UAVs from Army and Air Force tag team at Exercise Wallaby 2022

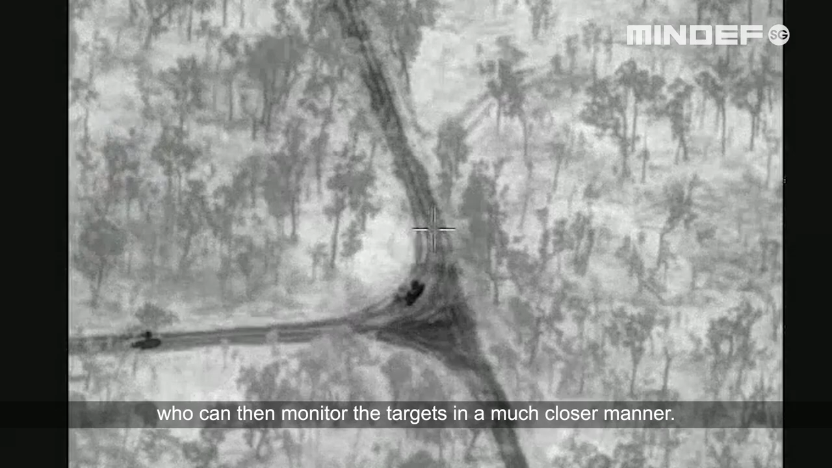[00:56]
This coupled with our artificial intelligence and data analytics capabilities, we are then able to utilise various capabilities such as auto target detection for quick and efficient target detection,